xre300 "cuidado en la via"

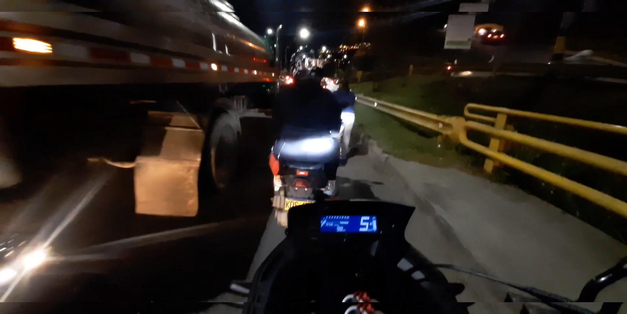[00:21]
Y no grabo por la noche por varias razones.
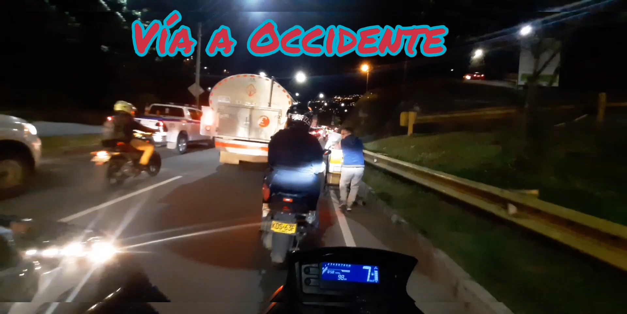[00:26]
Primero, pues, aunque la cámara tiene buena resolución, pues, digamos que se ve muy oscuro. A los laditos.
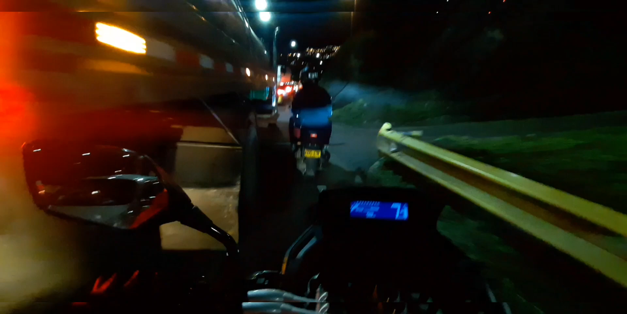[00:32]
Estamos en este momento en la vía occidente. No es una noche linda, muchachos. Es un problema que se presenta no solo en esta ciudad, sino en todo Colombia. Y es importante que de vez en cuando saquemos dos o tres minutos para hablar de listo. En este momento hay un taco larguísimo. Llevo más o menos cuatro o cinco kilómetros en este taco. Estamos saliendo de la ciudad de Medellín. Son más o menos las nueve de la noche. Como ven, voy en la XRD300. Es una moto maravillosa, muy bacana, muy buena y muy divertida.
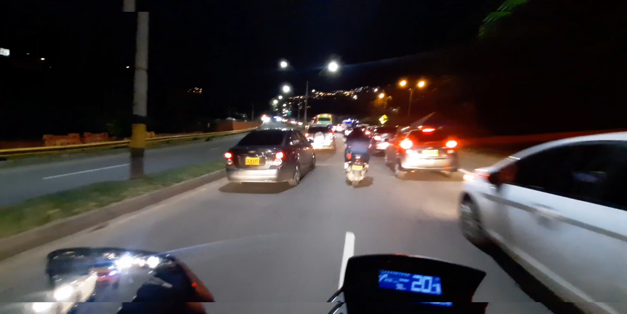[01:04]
Pero, el día de hoy, creo que hay un accidente adelante. Simplemente les quiero mostrar.
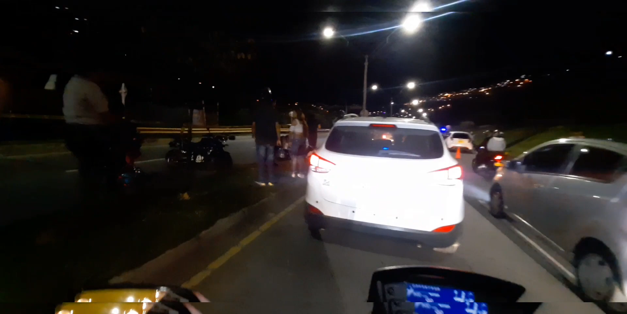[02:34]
Ahí está la familia, lo más de triste, ¿verdad, muchachos?